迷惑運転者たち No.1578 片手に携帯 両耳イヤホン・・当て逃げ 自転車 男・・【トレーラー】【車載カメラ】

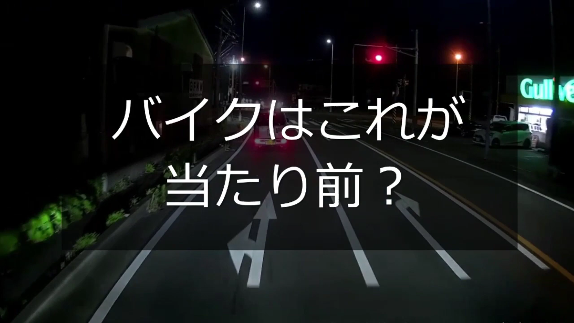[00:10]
バイカス君、君らは普通に並ぶことができねえのか。うん、すごいいいな。そんなんでまたなんかわけのあるね理由をこざるとかね、この方が安全だとか、安全とか安全じゃないとかの以前に交通ルールっていうものはまず先に大前提で存在するんだって。わからないとかね。